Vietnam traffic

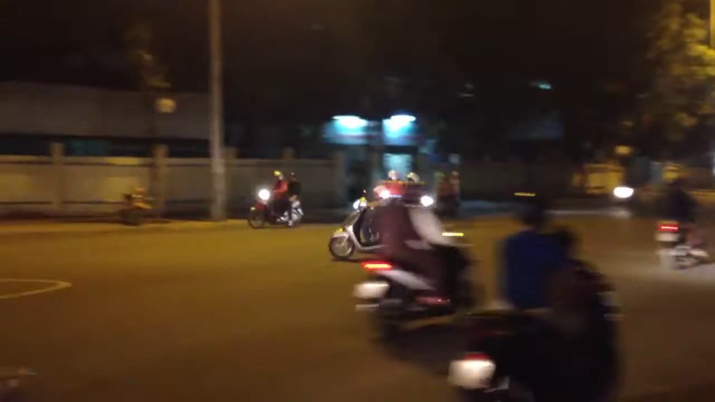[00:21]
Вот так вот сплошняком через три ряда проезжаем куда нам нужно Я не рискнул докататься здесь на велике Вот полюбуйтесь
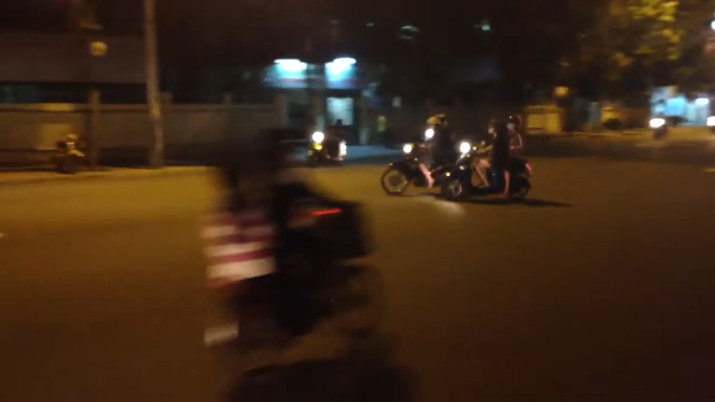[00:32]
А вот вам еще один перекресток Послушайте, это удивительный хаос И удивительное ощущение Это как какой-то караул вообще
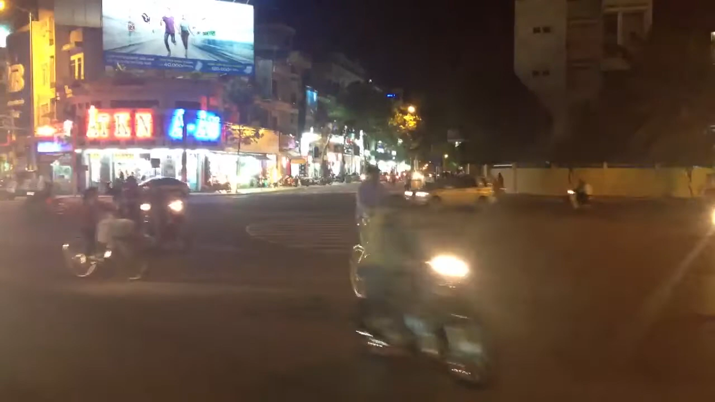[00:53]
Наши гаишники полопаются от зависти Такая сидекура пропадает Полное ощущение, что находишься на каком-то цирковом представлении Как мы умеем кататься на мопедах Вот еще экземпляр, смотрите Опа! Опа!